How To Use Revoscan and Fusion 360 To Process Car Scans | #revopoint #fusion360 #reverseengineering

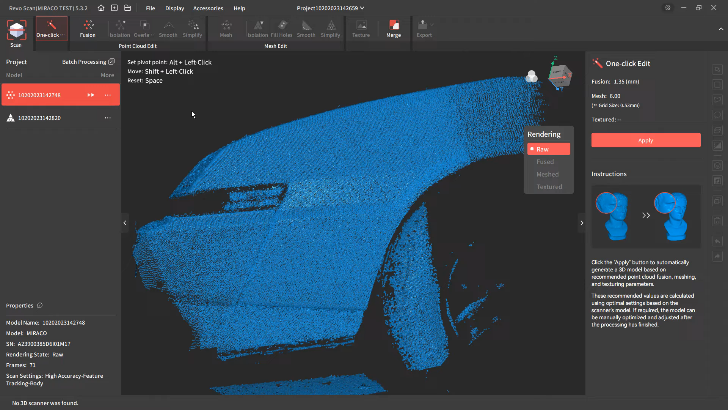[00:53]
but I want to just make sure we understand the general process when we're dealing with those scans after the fact, and if you're using a range, or if you're using an Inspire, or really any of the other scanners, the process is going to be generally the same. So, we're looking at large objects, so in this case, we're going to deal with part of a car fender, and those large objects also have some small details.
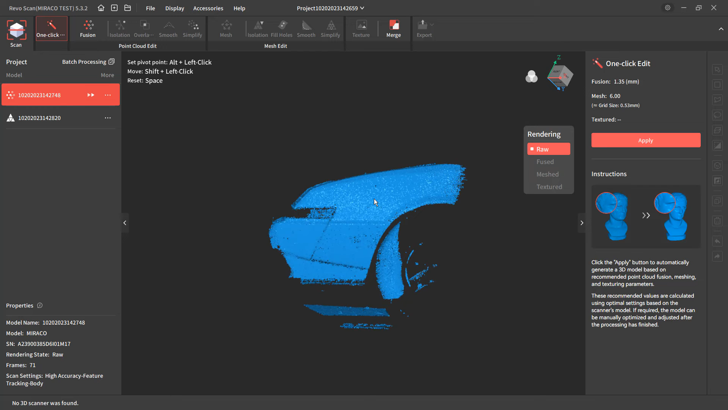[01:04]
We have some edging that we want to preserve. So, when you get a scan that looks like this, at the start, it looks pretty bad. There's a lot of noise. If we rotate this around, you can see that there are going to be points out in space,
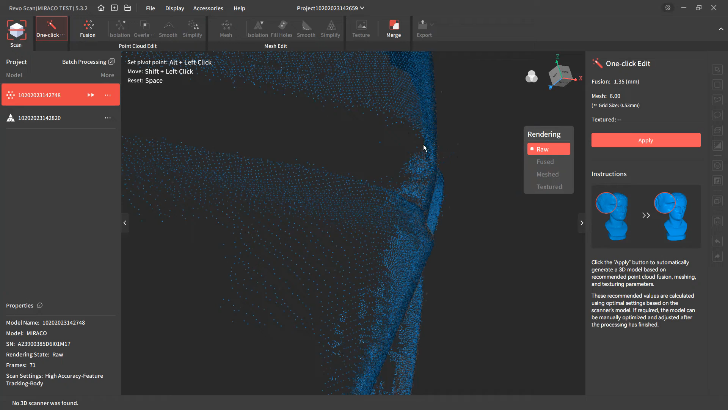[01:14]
and we don't have a smooth surface to work with, but that's okay, because we're going to go through the process.
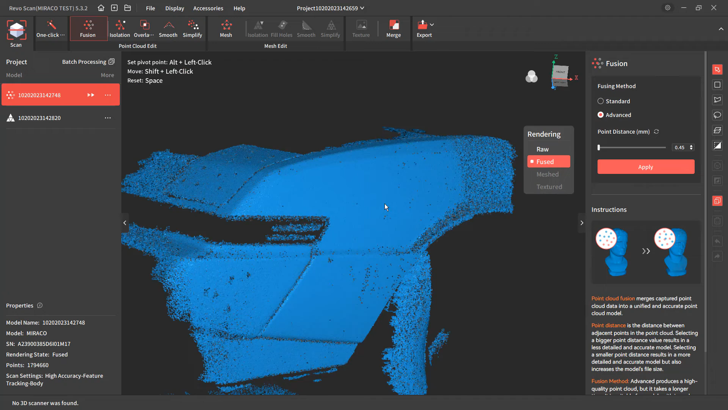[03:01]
Now, that's not to say that we don't still have points that are close together and far away, but it just helps clean things up a bit. Now, I will say that the scan data in this area here is a bit noisy, and this is going to be based on the direction of the scanner when we were scanning.
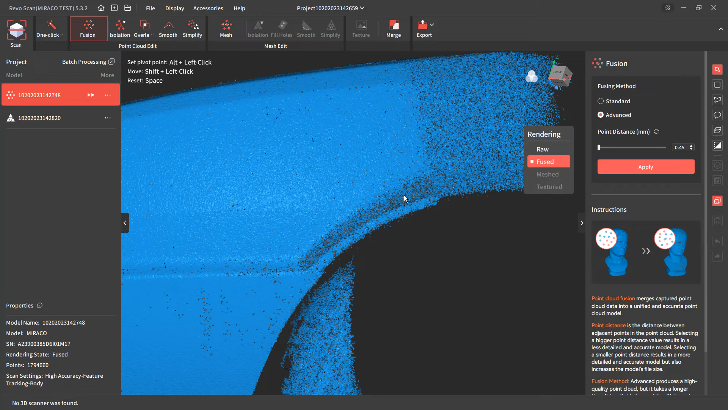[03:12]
That's okay, because what we're going to do here is we're going to cut some of this away. Now that we have our point cloud editing tools, I'm going to use the polygon tool, and I just want to cut away some of this fender that I don't really need, because it's only for an example in this video. I don't really need the entire thing, but I'm going to keep, let's say, down to here.
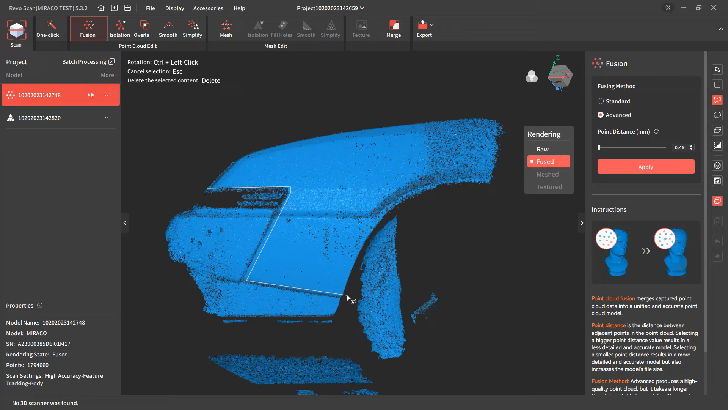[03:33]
We'll cut into the wheel arch, and I'll just come all the way up and back over,
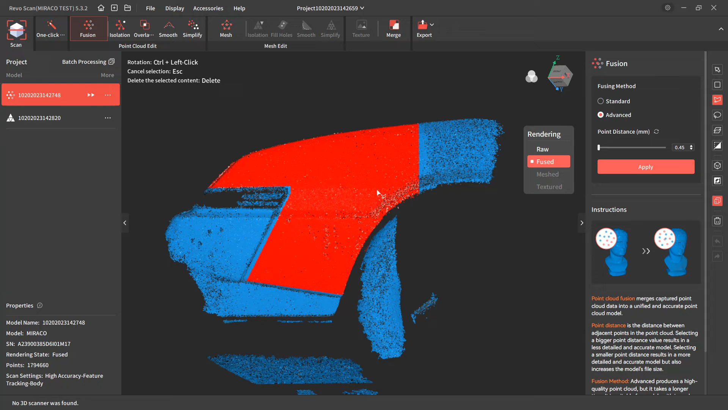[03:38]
and that's the section I want to keep, so I'm going to invert and hit delete, and then hold down control and the left mouse button should let us rotate.
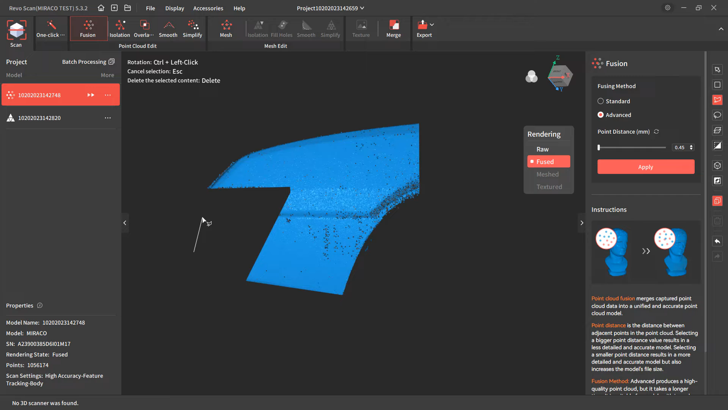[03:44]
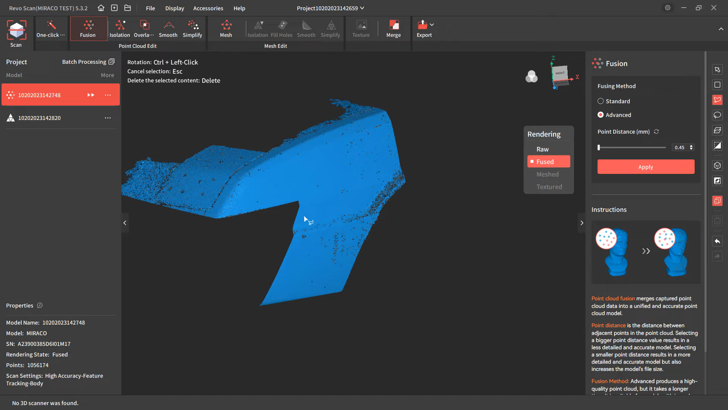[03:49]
Whenever you're in the selection tools, you have to hold down control and the left mouse button or command on a Mac, otherwise it'll actually select things, so I'm going to go ahead and just chop away some of this. Again, I'm not looking at capturing the entire thing.
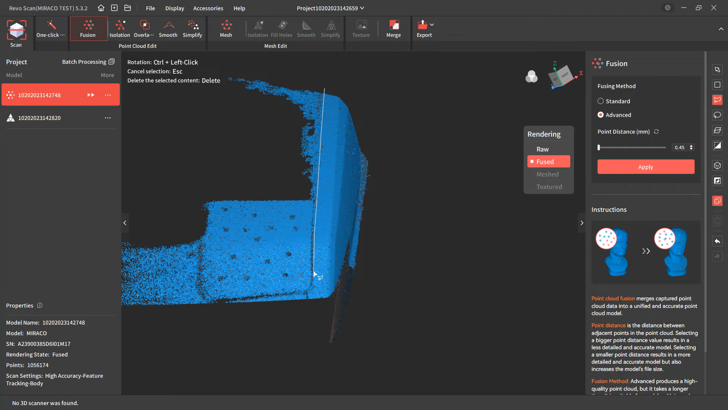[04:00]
All I was really interested in is just getting the side of it, so we'll delete that,
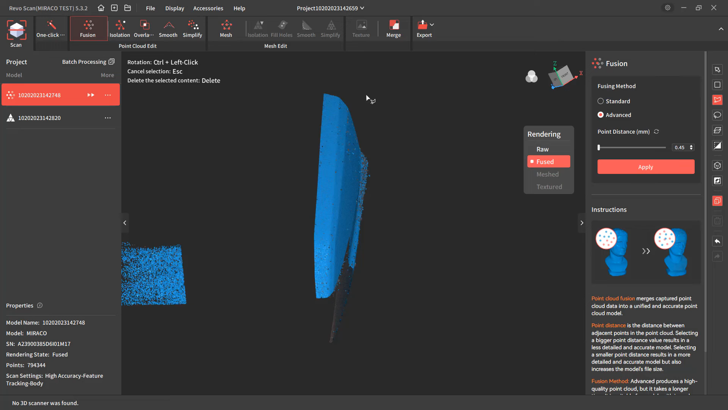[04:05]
zoom out a little bit, and catch this piece here, and let's see what we have left.
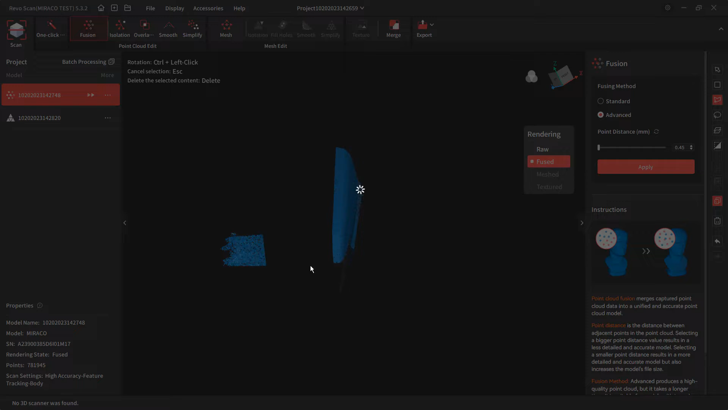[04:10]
All right, so we've got some noisy data.
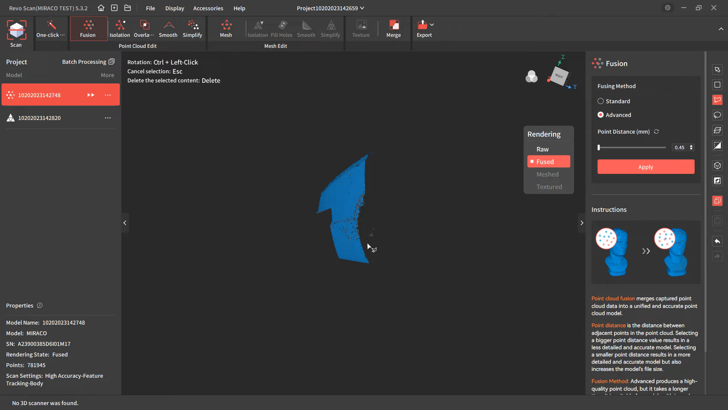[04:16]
There's some stuff floating around from the tire, but that's okay, because the next step in our process is isolation.
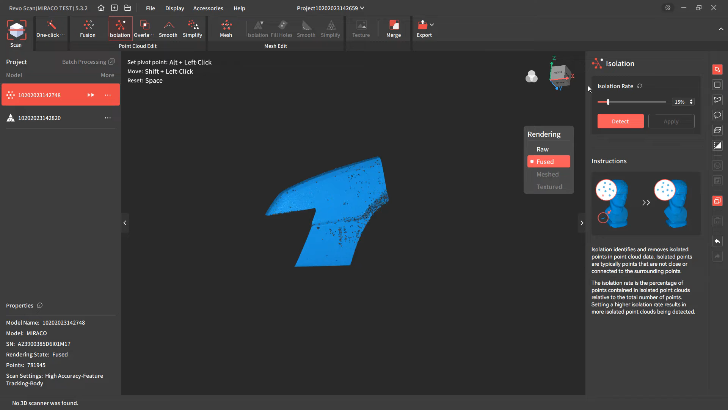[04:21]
I'm going to leave the default 15% and click detect,
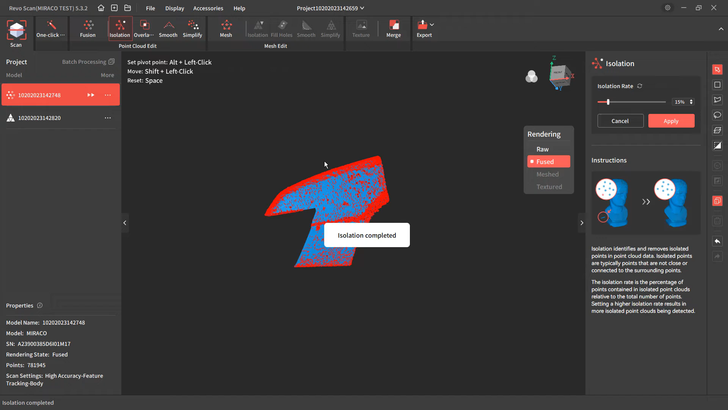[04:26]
and what this is doing now is it's taking a look at points that are outside of the overall conglomeration of points,
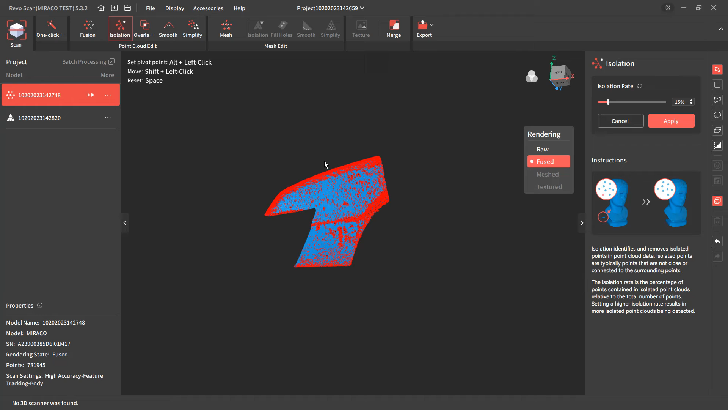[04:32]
so it's going to select noise that's above our scan. You can see the areas where the scanner angle was not quite right. If it was at too much of an angle, not perpendicular, we get a lot of noise,
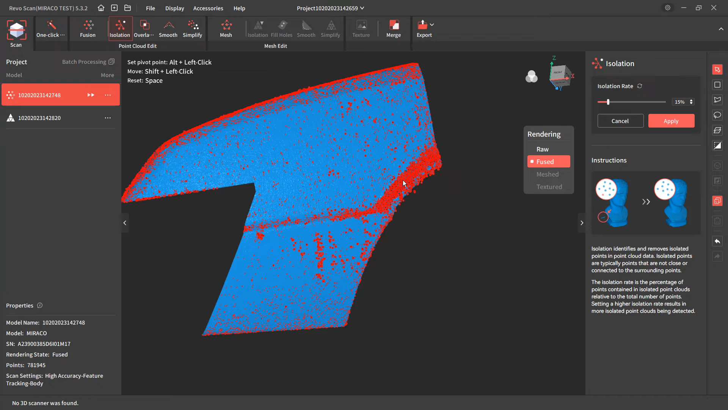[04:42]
and this is because as the IR lines are projected onto the surface, we get noise that's bouncing back. It's not getting a clean scan, so you can see that we don't really have great data here, but we've got pretty good data everywhere else. A couple little holes in the scan, and this generally tells me that I should spend more time on the scan, pointing the scanner perpendicular to those surfaces, and in reality, it was probably perpendicular to the rest of these, and I wasn't really focusing there, and that's kind of what you end up getting.
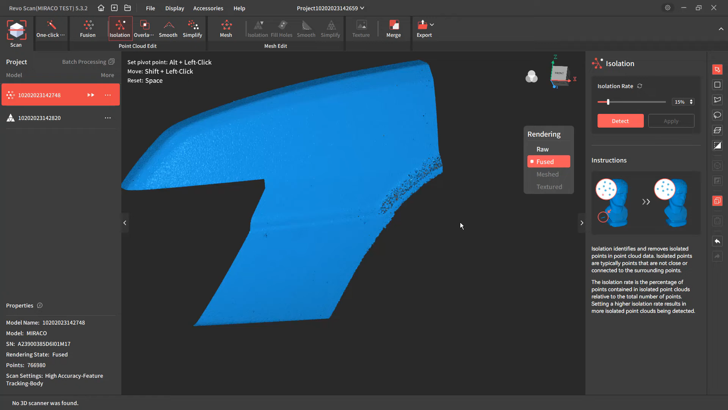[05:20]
This, if I was trying to use this scan, I would go back and I would re-scan it, or I would take a look at some of the other scans that I have. So now that we've got this step, the next step is to do overlap detection. I'm going to leave the default 1mm here, and basically what this is looking at is, are there any points overlapping the current isolated structure? So you can see here that it did select some, and this means that there's a point that is external, and it's sort of over top of another point.
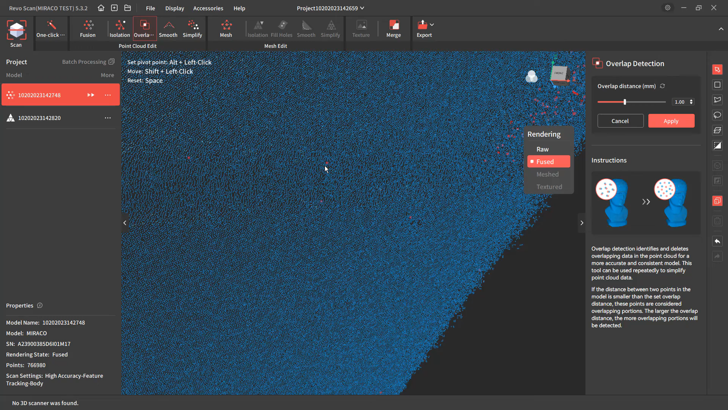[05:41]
So I'm going to apply, which will delete all of those, and that'll clean up a little bit more of that noise. Now once we take these points into the meshing stage, it's going to do some averaging. So what we want to do is we want to make sure we get the cleanest and most dense point cloud as possible to give us the most level of detail downstream. Now if I didn't have any harder edges here, I probably wouldn't worry as much about it, but this being an 80s car, we've got some harder edges, and we need to retain those if we were going to design a part for this.
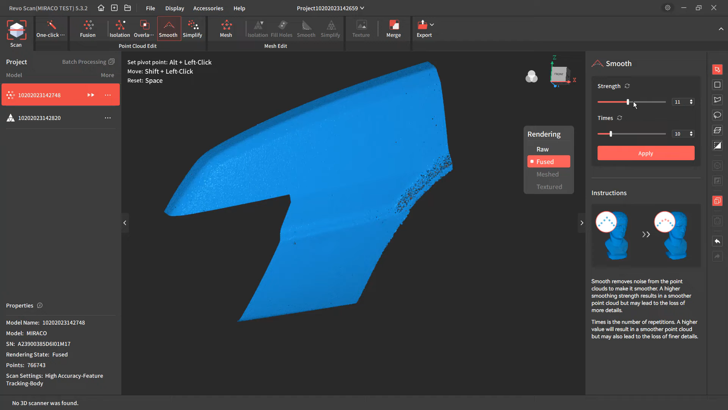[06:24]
So the next step of smooth, this is where it was a little counterintuitive for me. When I was talking to some of the people at the RevoScan team, they were saying for models like this, we want to increase the strength, but decrease the number of times. Now basically what this is doing is it's going to take a look at the overall points, the position of those points, and it's going to begin moving or averaging them. Now you can play around with this because the software does have an undo. So you can kick the strength way up, you can apply it, and you can apply it multiple times.
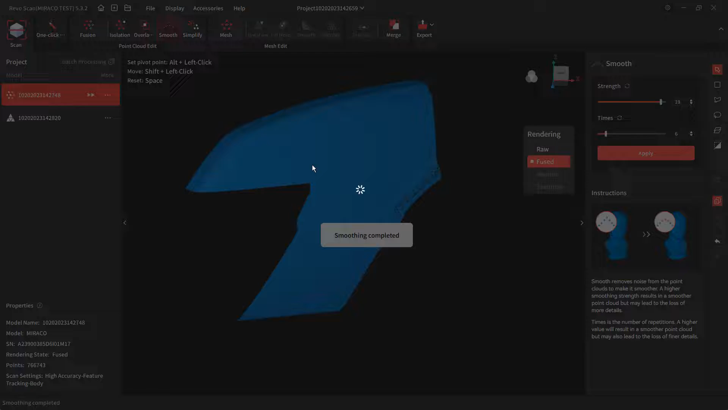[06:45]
But what we're looking for here is we want to make sure as we rotate it around that we're not losing detail on these edges.
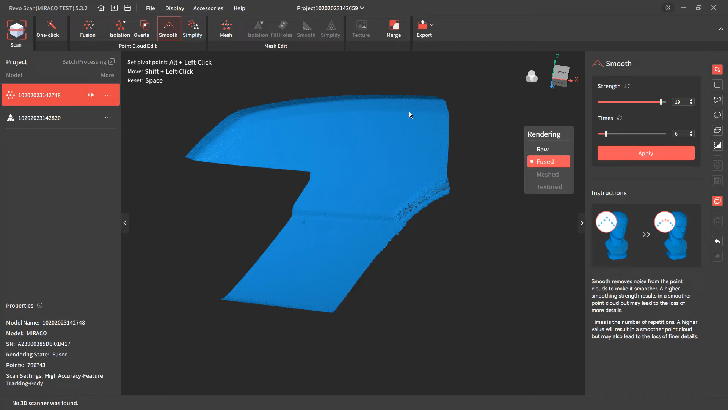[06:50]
Because once we lose detail on these edges at the point stage, we're not going to get it back at the mesh stage.
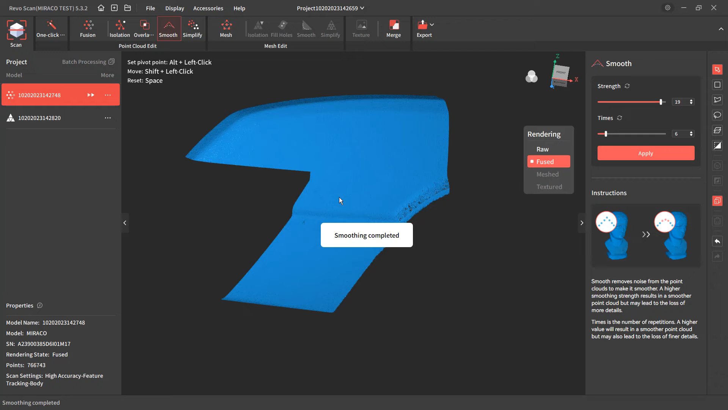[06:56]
So make sure that you do still have that level of detail.